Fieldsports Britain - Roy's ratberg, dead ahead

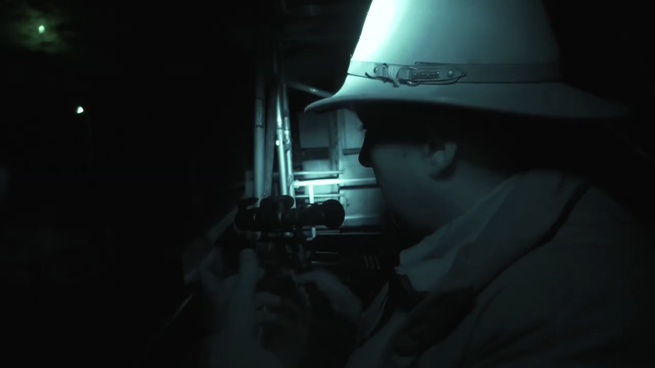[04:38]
But on a virgin population of rats here with IR, again they don't know what it is.
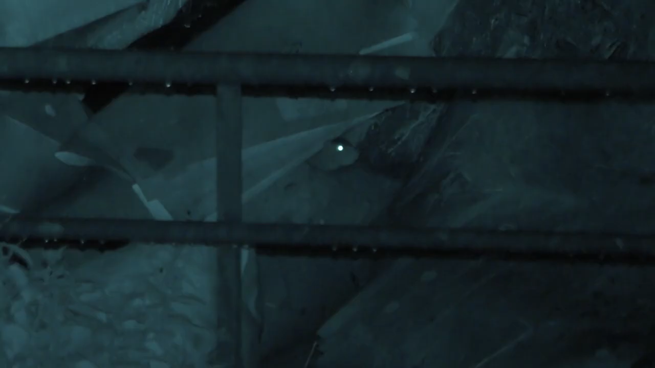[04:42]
There is something flashing about but after two or three nights of doing this then the surviving rats would certainly be cute and aware of it.
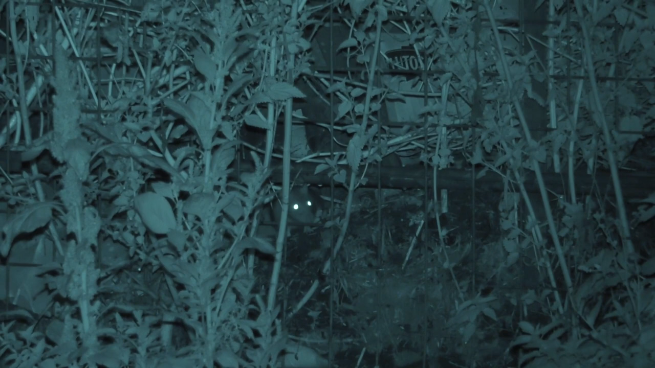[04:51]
So then we could pop back to thermal but as I say it really is very, very impressive at the moment using it tonight and again I just want to take it out and try it on some foxes again because I think it is going to work superbly.
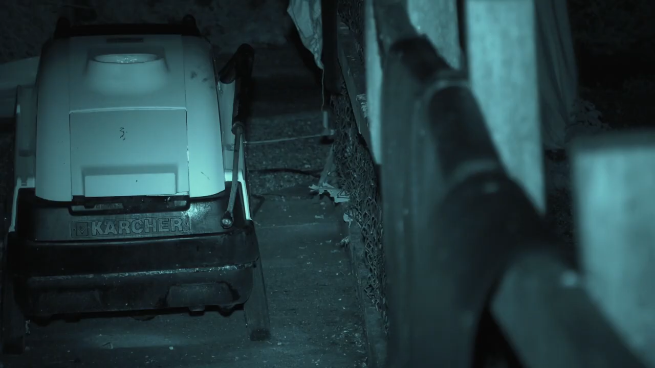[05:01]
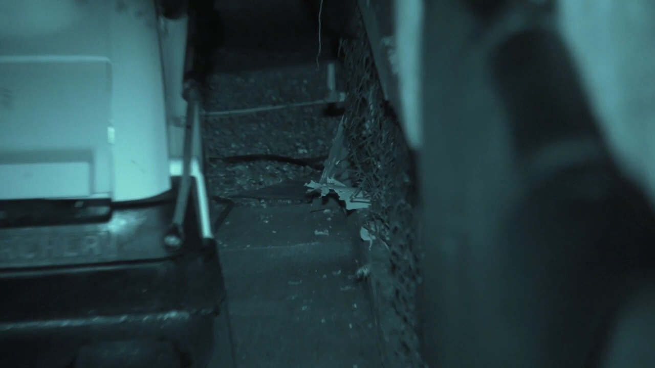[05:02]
With the rats becoming less enthusiastic to break cover we look around the rest of the garden. One rat even charges.
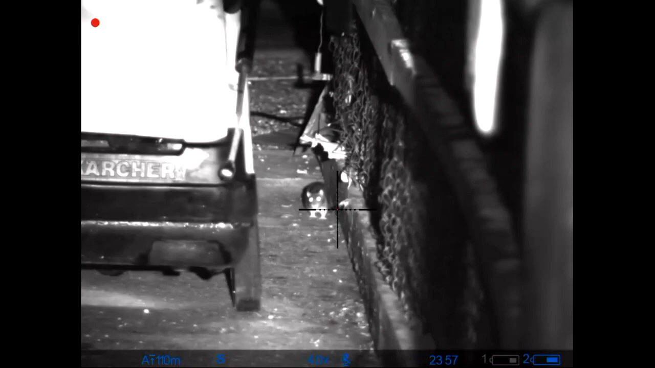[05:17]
Well, that is how a tabloid newspaper would describe it. That is coming straight out of sight. No, that is about to shoot you quick. I tell you what, I am more scared of a charging rat than I am a charging buffalo. Do you see the size of the teeth on it? I think it is chucking out around about 30 foot-pounds
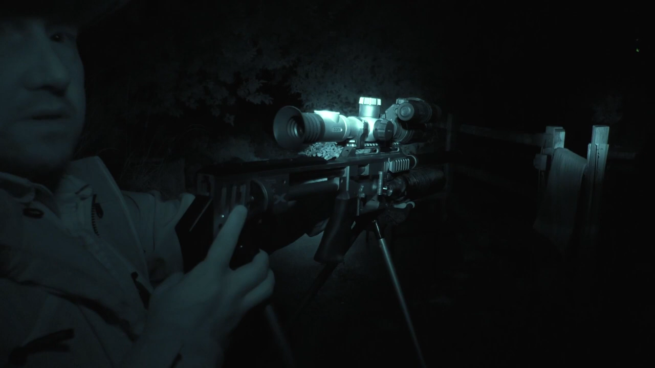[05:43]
so for rats it is just absolutely devastating but for pretty much anything it is absolutely devastating. It is a fantastic little air rifle and so versatile.
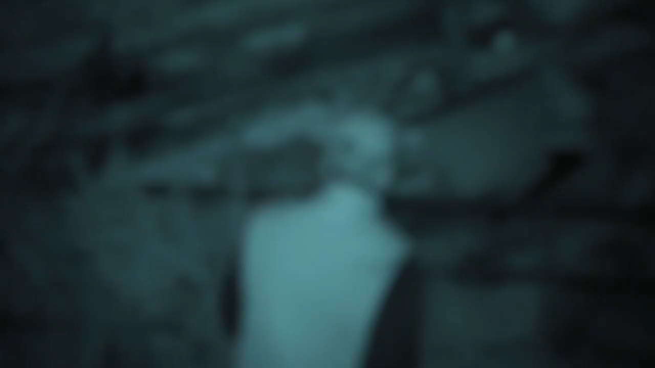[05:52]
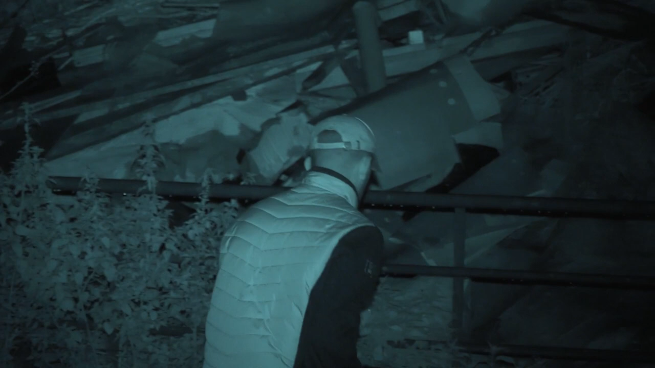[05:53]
Charlie now joins us and puts some bait on the bonfire to coax out the rats. He has also got a thermal spotter with him which surprisingly reduces our effectiveness.
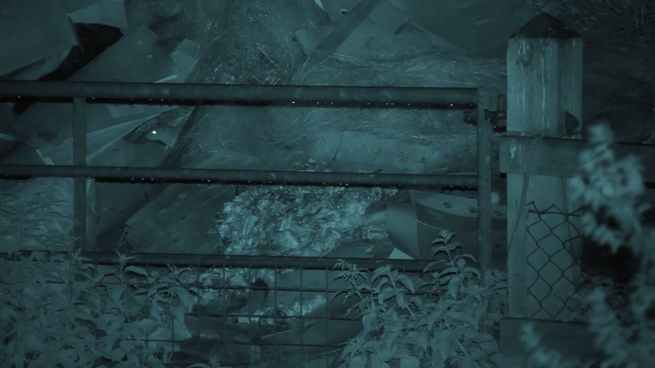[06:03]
David, he has got his head stoke and broken out. Oh, I am too zoomed in. The thing is the thermal sees stuff the night
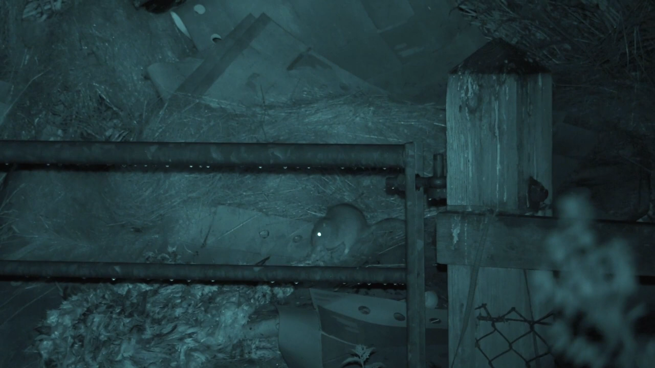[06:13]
vision doesn't so Charlie ends up directing Roy into targets that are invisible to the NV.
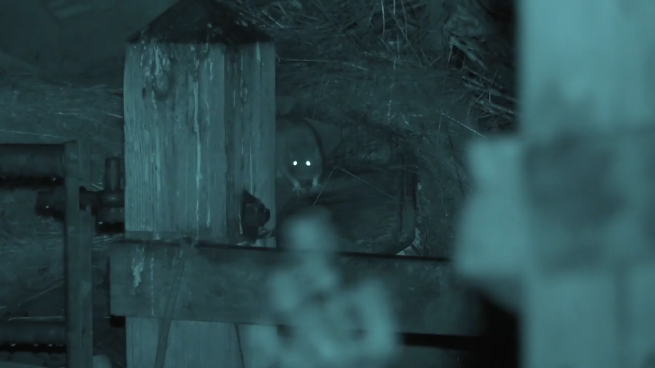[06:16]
No, that was good fun. It is interesting going back to night vision after having used the thermal for so long. Brilliant fun.
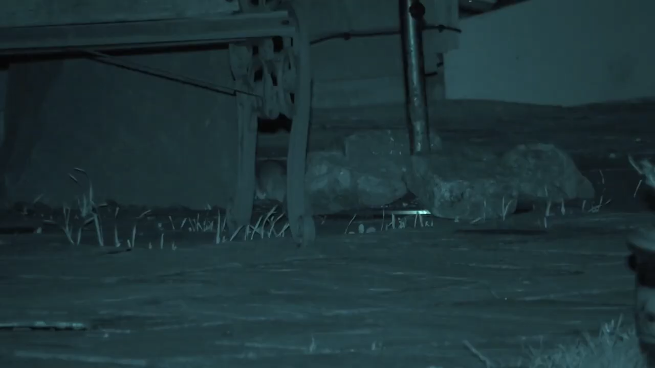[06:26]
Superb clarity but when you have got overhanging branches then you get a lot of reflection on the IR and the IR is obviously
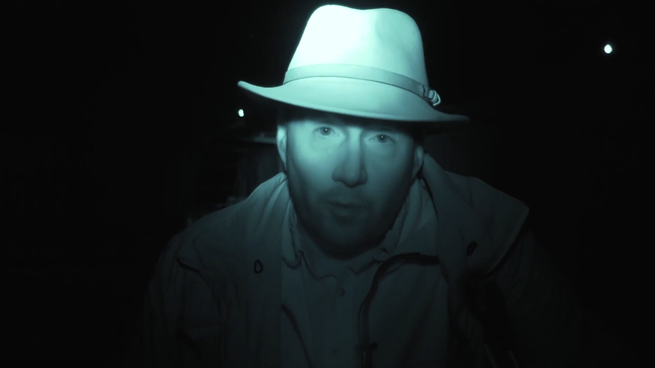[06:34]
not penetrating underneath so it can be quite difficult to get the images. So there is an affordable option for back shooting and for everything else and I think it is absolutely brilliant but I won't be giving up my thermal.
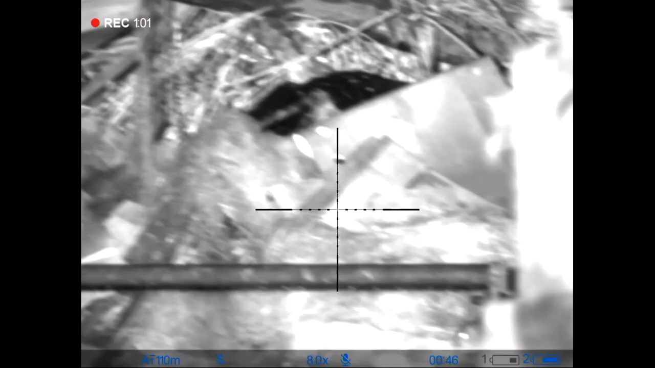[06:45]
The image quality of this unit is clear and when we head out
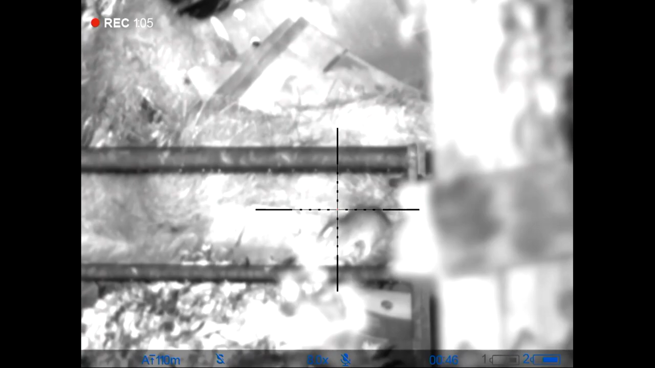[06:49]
focusing with it we may have to leave the thermal comfort blanket at home.